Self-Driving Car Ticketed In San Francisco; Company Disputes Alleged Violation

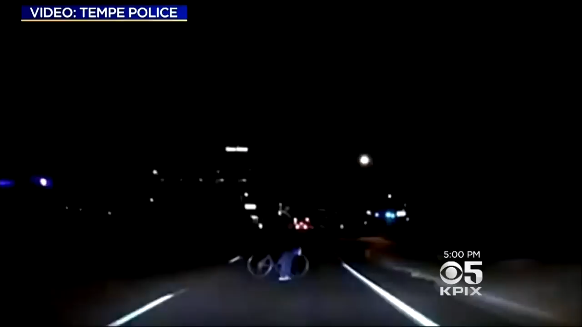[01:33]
IT HAPPENED A DAY AFTER THIS WHEN AN UBER CAR IN SELF-DRIVING MODE HIT AND KILLED A WOMAN CROSSING THE STREET OUTSIDE A CROSSWALK IN TEMPE, ARIZONA.